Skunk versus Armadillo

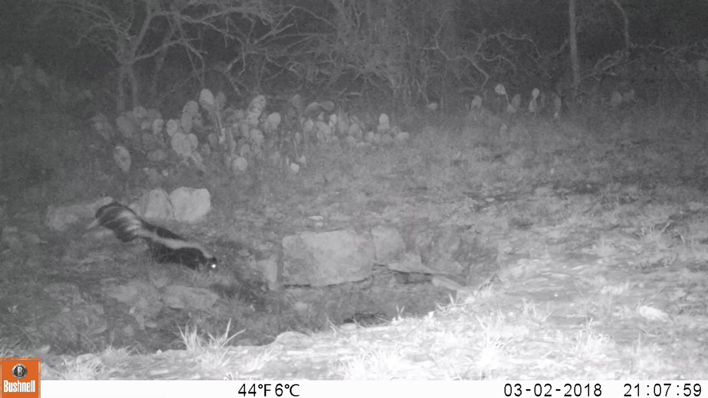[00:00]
Here's a striped skunk nosing around the mouth of the cave, minding his own business. Oop, he got startled. He's running for his life, and here comes an armadillo. Obviously, that armadillo startled the skunk into running away, and that armadillo actually lives on in a hole on a ledge inside the mouth of the cave. If you don't know armadillos, they make a lot of noise when they're walking around through the brush.